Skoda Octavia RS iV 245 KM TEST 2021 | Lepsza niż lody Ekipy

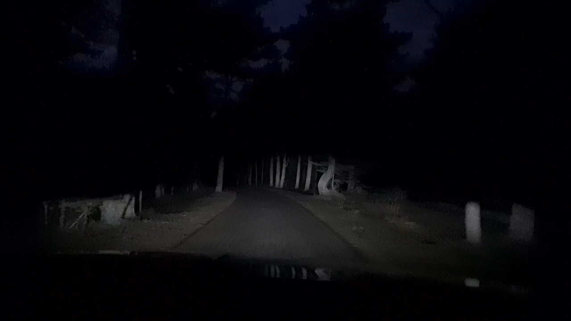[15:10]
czułem się po prostu jak w dzień.
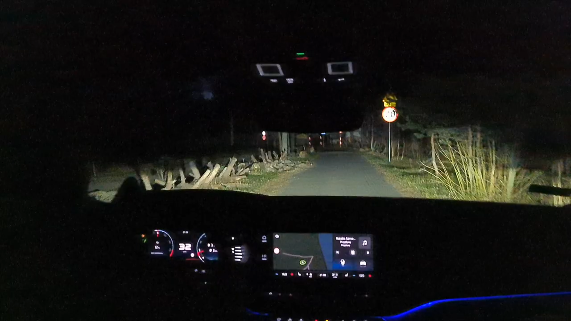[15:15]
Bardzo podoba mi się to, jak się te światła włączają, czyli w taki fajny sposób rozchodzą, tak samo gasną.
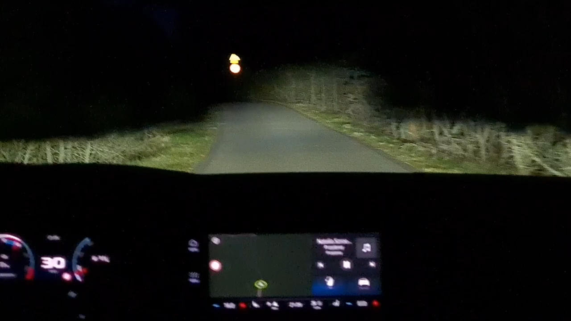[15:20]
Coś pięknego i coś mega praktycznego, coś, co bardzo zwiększa bezpieczeństwo. No kapitalna rzecz. One oczywiście w trasie same wyłączają się w ten sposób, aby nie oślepiać kierowców z naprzeciwka, czy przed nami, a na przykład dalej rozświetlać pobocze.